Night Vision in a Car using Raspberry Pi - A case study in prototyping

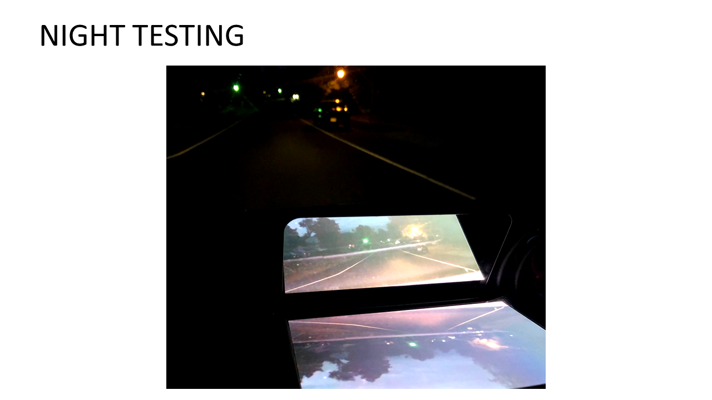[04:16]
Here is an image of a nighttime test. Here you can see the actual shoulder lines of the road,
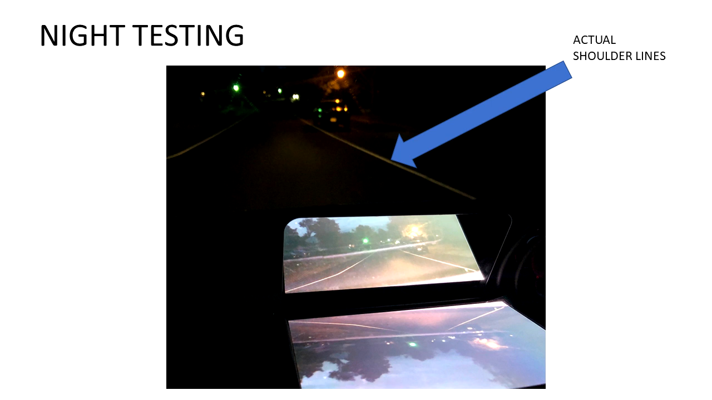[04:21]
and here you can see the lines on the display. The lines on the display are much more enhanced than simply looking through the windshield.